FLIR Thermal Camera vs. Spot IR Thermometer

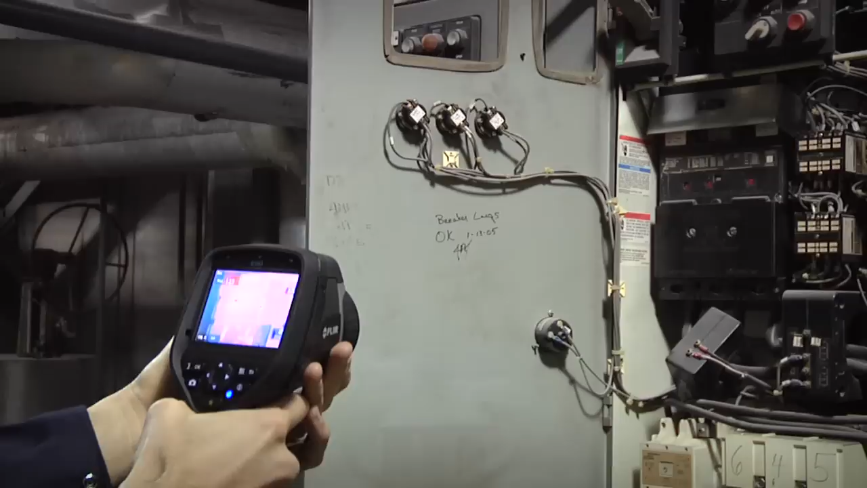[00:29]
A FLIR thermal imager allows you to quickly survey for overheating and malfunctioning components.